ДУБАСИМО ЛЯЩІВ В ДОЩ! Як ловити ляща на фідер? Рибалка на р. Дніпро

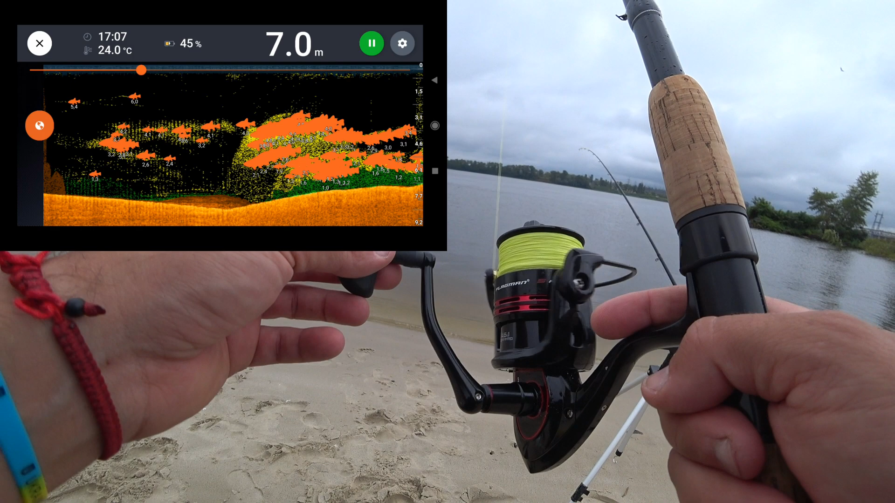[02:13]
On screen: depth 7.0 m, water 24.0°C
Ось, на дні немає. Бачиш, ще ближче підвозжу, ось, ось, ось, ось, бач, яма. Ось, ось, прям яма. Тільки, походу, там, бляд, такі стаї, дивіться. Да, дивіться. Там капець. Просто капець. Ось, ось, чуєш, дивіться, сюди кидати? Ось, просто недалеко, ось, ось.
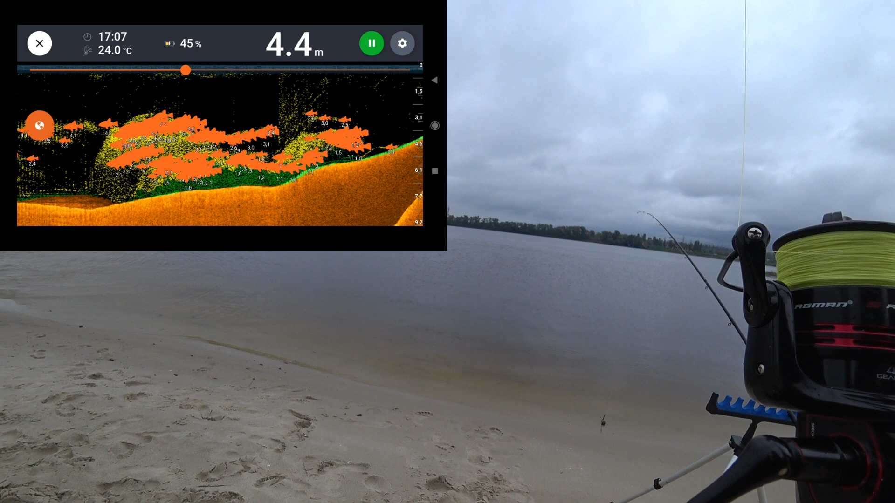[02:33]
On screen: depth 4.4 m, water 24.0°C
Ось, ось, і тут яма якраз, і вона там стоїть. Просто. Сім є, да. Друзі, скільки тут риби.